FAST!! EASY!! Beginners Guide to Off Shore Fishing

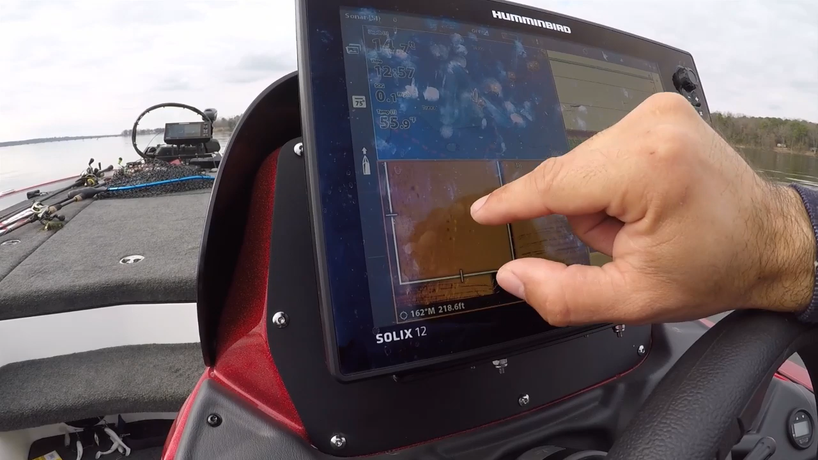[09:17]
but I said, you know what, let's go ahead and move spots.
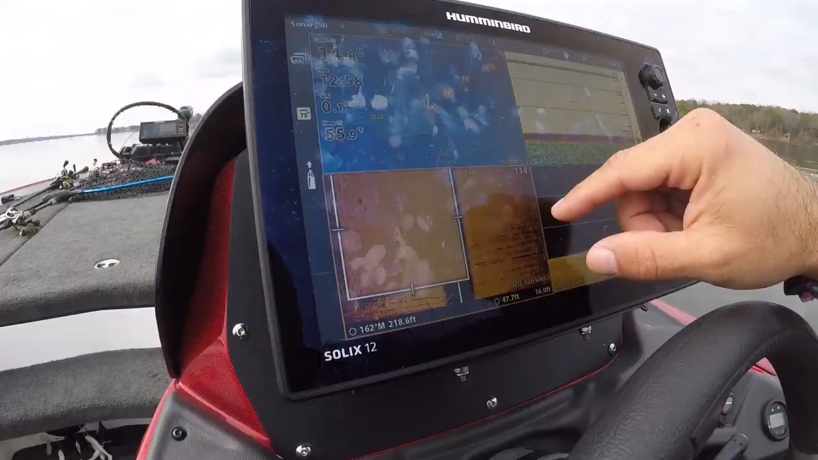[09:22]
And then as I was pulling out, I looked on my side scan, saw a small wolf pack of fish. Show you the image right now.
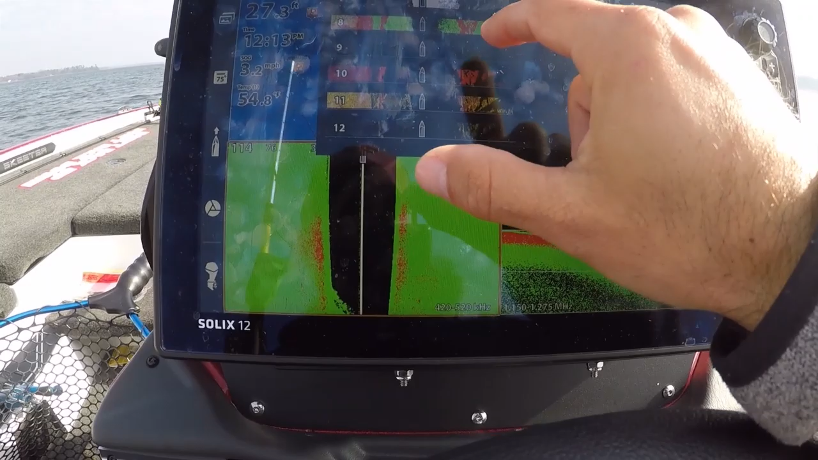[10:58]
palette number 8 right here, because what that ends up showing is hard surface.
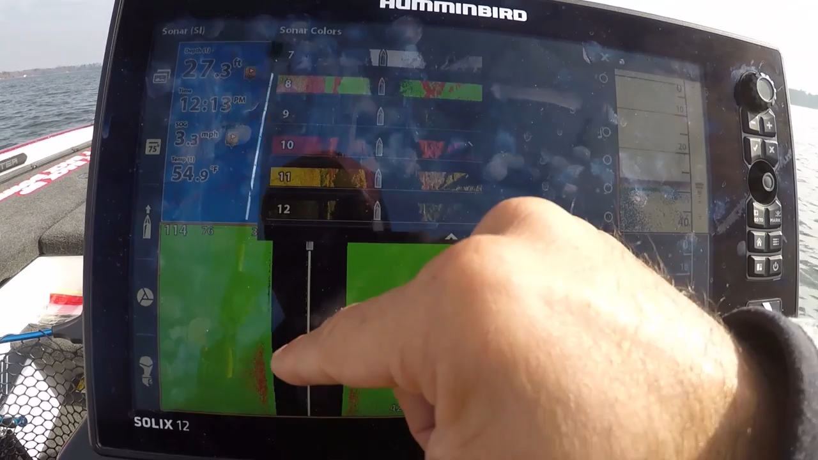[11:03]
On screen: depth 27.3 ft, water 54.9°F, speed 3.3 mph
Now, you have to configure your sonar and contrast settings. These are what I have mine on.
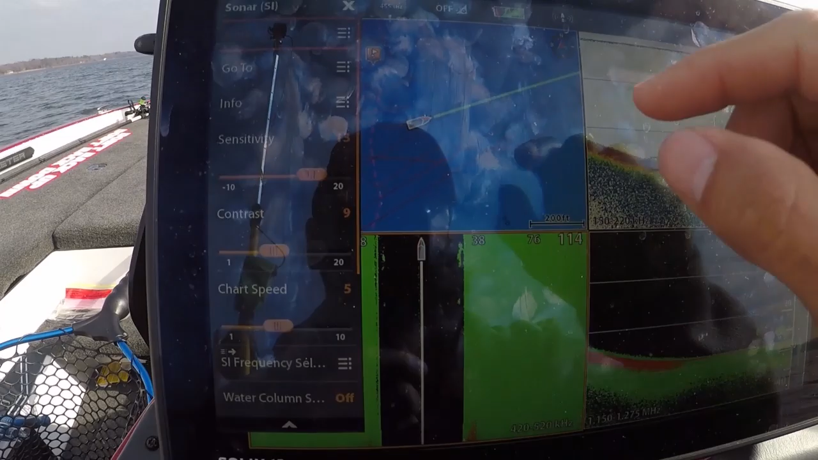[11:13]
I have my contrast on 9 and my sensitivity on 13, and you can play with that to get what you want. But look at right there.
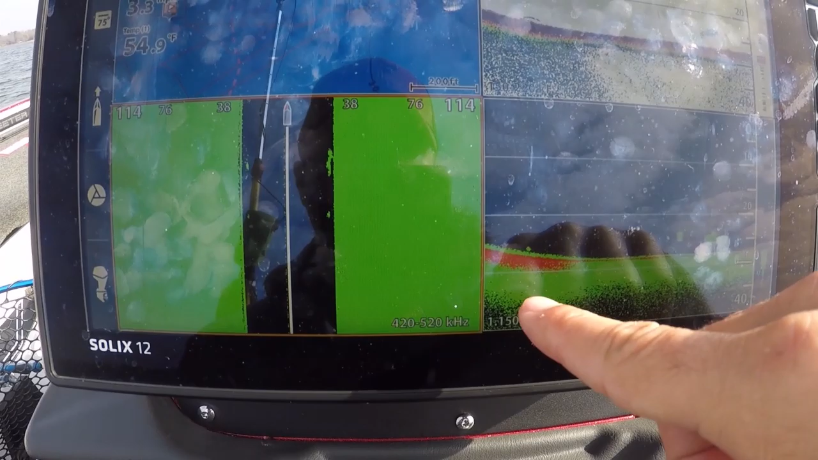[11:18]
On screen: water 54.9°F
You see that transition between a soft and hard bottom
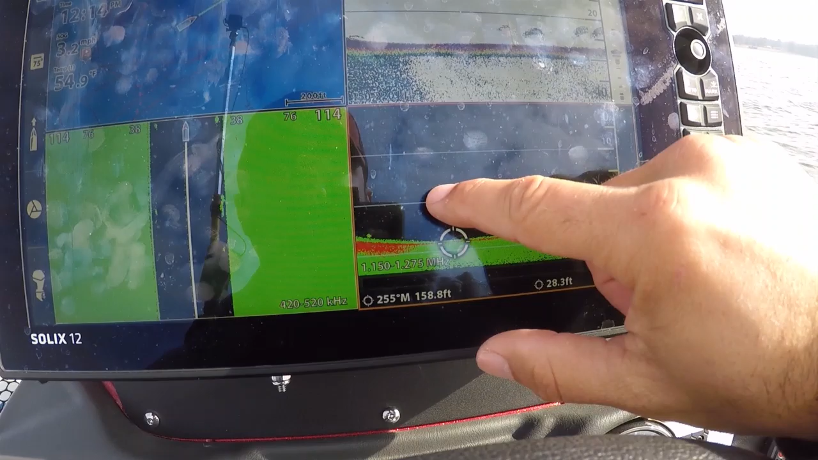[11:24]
On screen: water 54.9°F
on the down scan right there? That's a good indication right there.
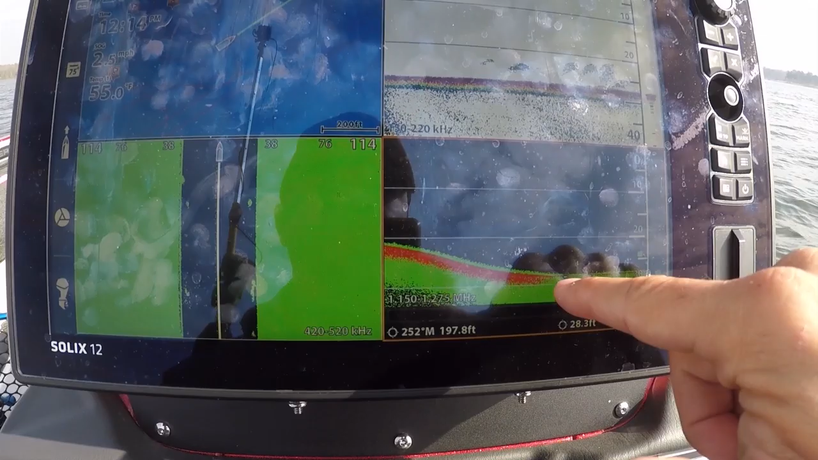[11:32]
So you can see to where the soft bottom starts and this harder shell bottom starts.
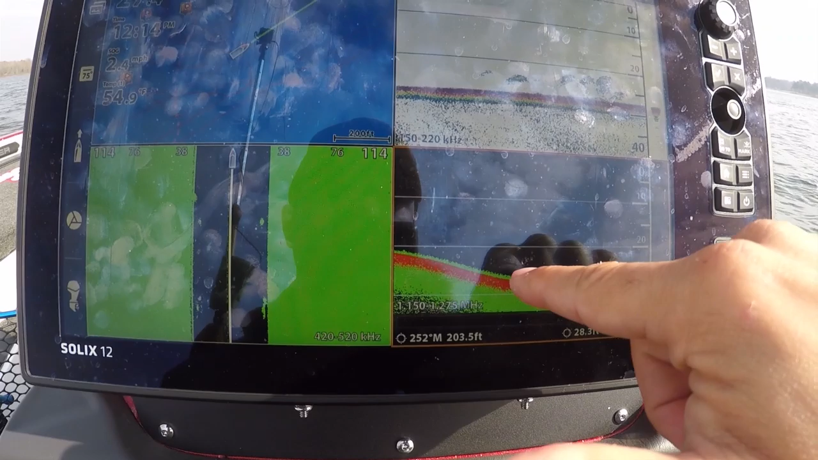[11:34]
On screen: water 54.9°F
Now, that shell is extremely important, especially during the winter time, summertime, etc., because you have mussels and all these
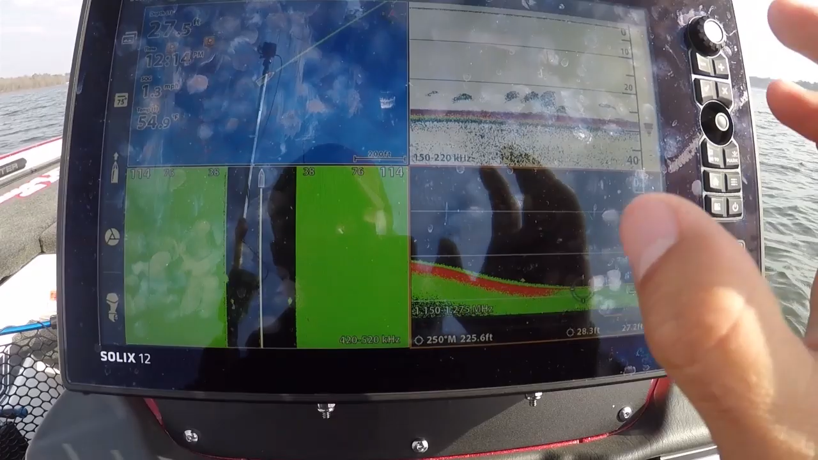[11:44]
bottom feeder filter
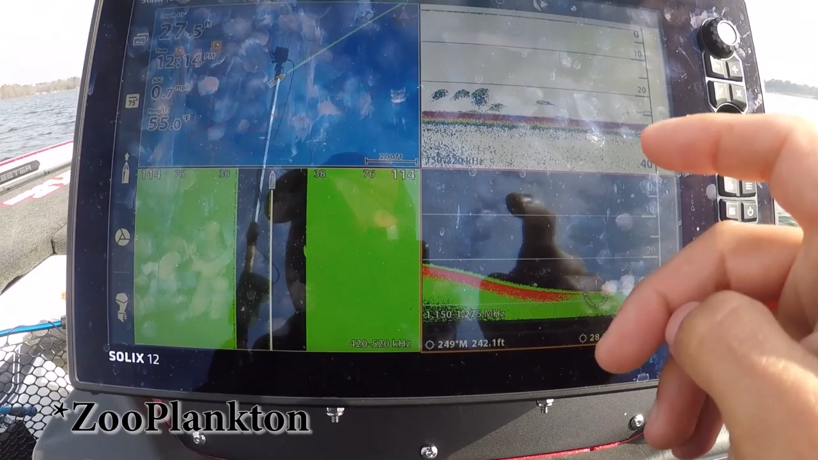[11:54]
I think that's the word, zooplankton. Anyway, it's basically what your creature bait looks like is what a zooplankton looks like,
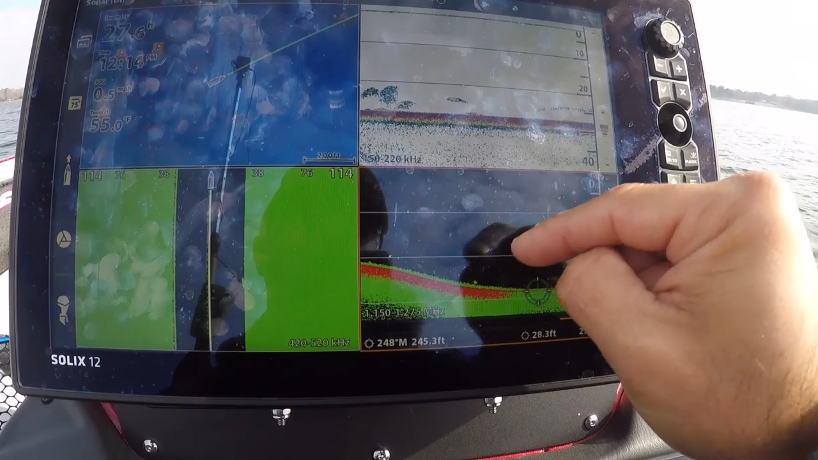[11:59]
and that's where the mussels and clams and etc.
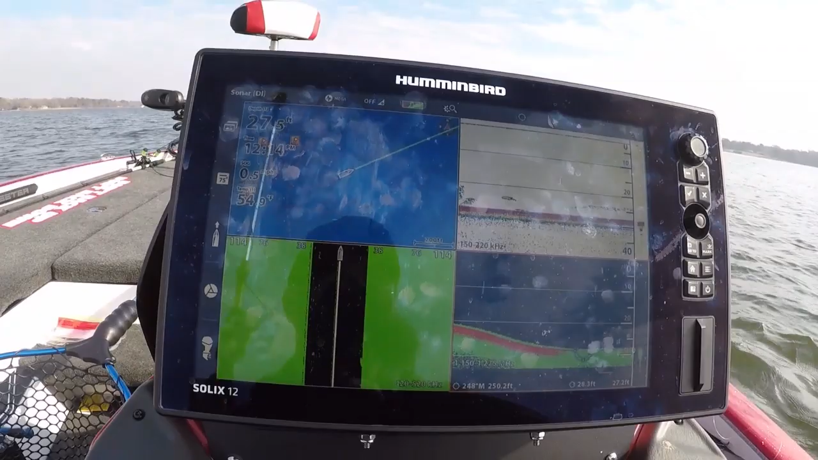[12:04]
Live, that filter that, and this is where the fish will get up on. And you can see that on this other side over here, I've got nothing but green.
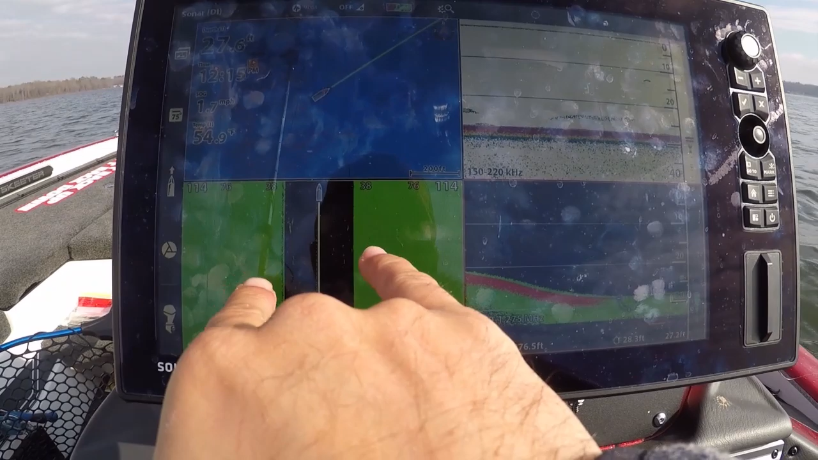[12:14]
So that tells me exactly that I've got a mud bottom on both sides.
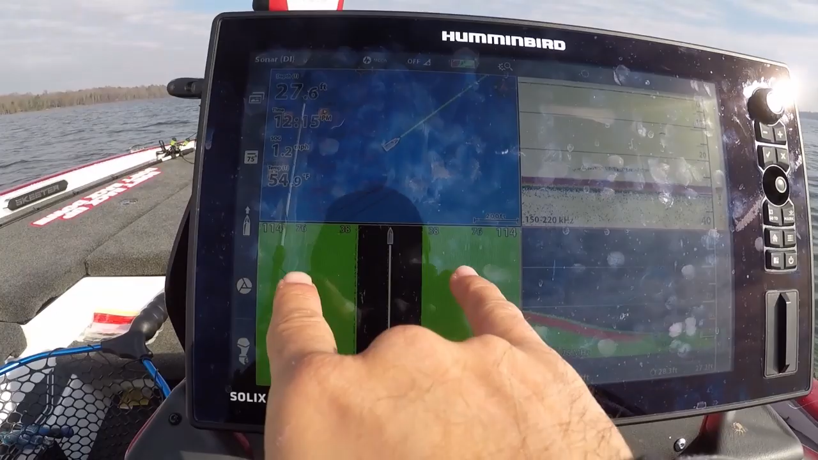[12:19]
And this is pretty cool, because this will work if you're going slow too. So that's actually a pretty cool feature.
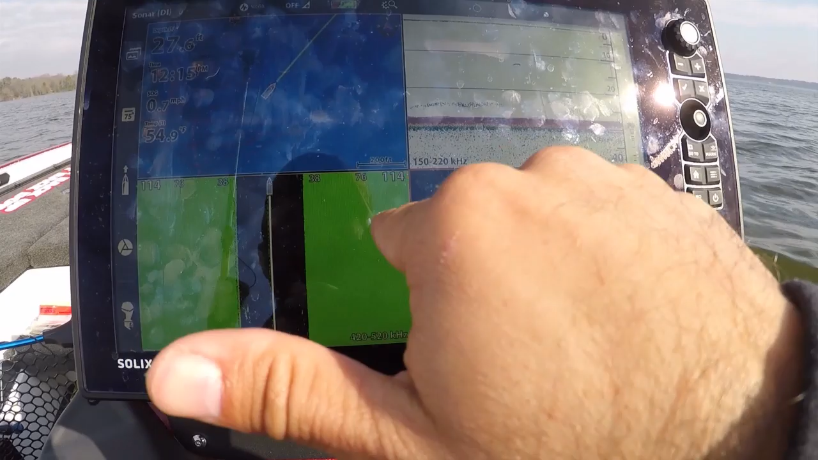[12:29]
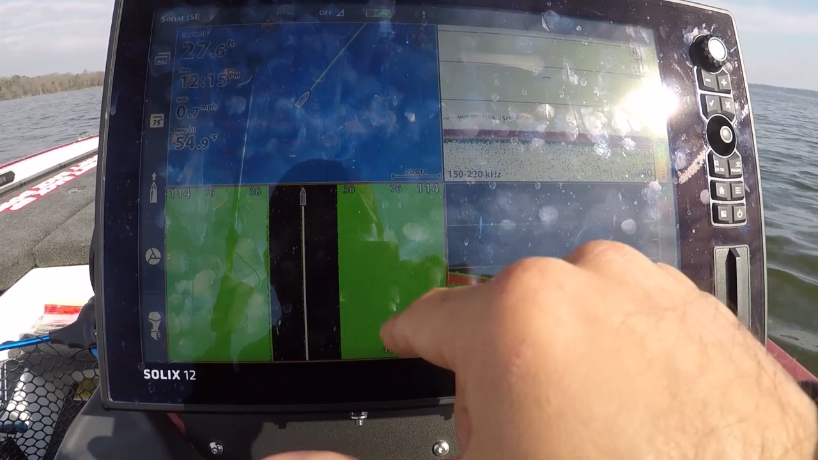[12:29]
And you see that I got mega set up on that one, but I've also got my kilohertz on this one set up at 455.
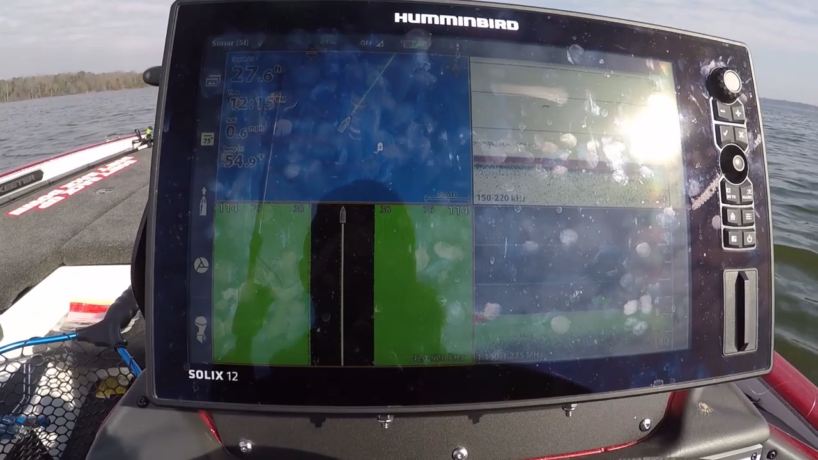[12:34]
Hopefully that sun's not giving you too much of a glare. Let me just take a picture of that real fast. It's pretty cool to hold. All you have to do to take a picture is just hold right there.